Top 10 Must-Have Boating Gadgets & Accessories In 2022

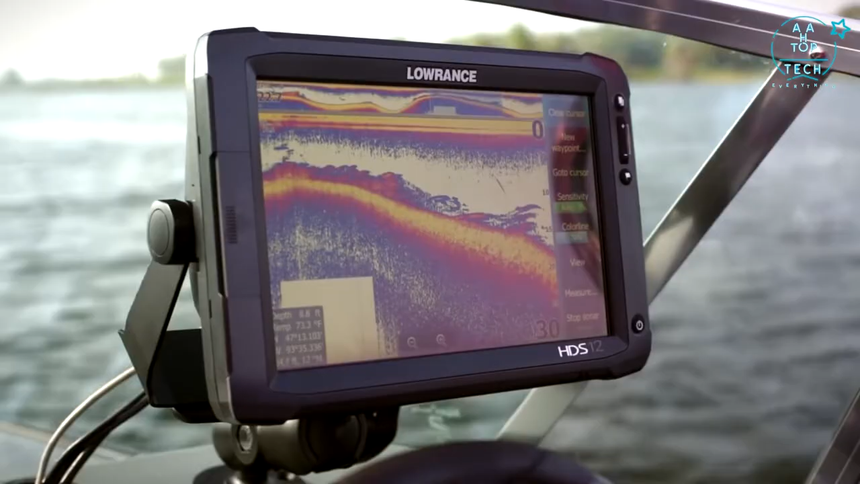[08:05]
Our new preview pane gives you a quick way to reference the area of sonar history you're covering.
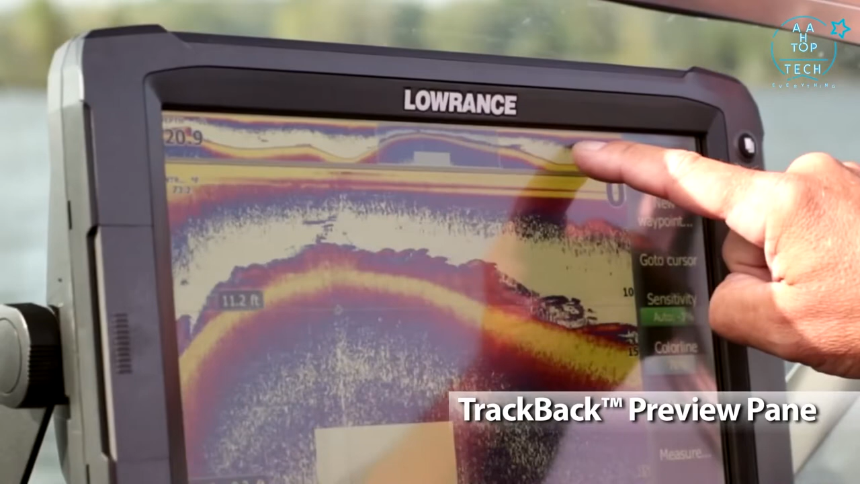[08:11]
Trackback works with broadband sounder,
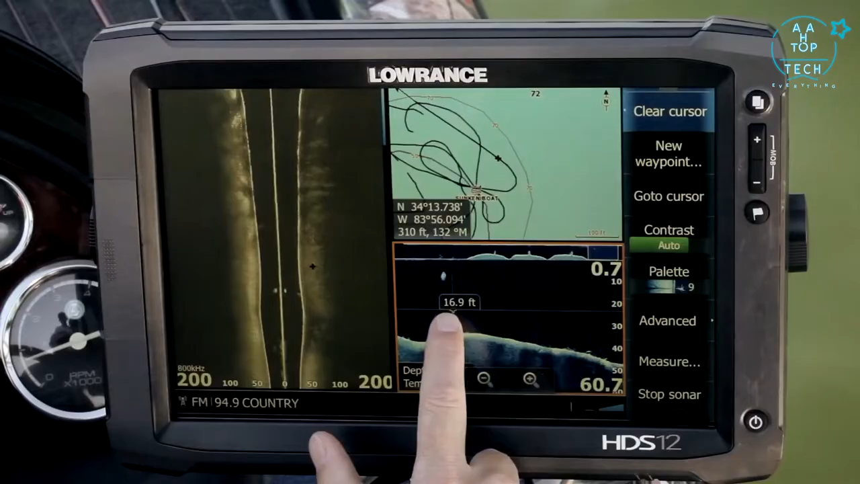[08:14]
side scan and downscan imaging, while showing your position on the map as well.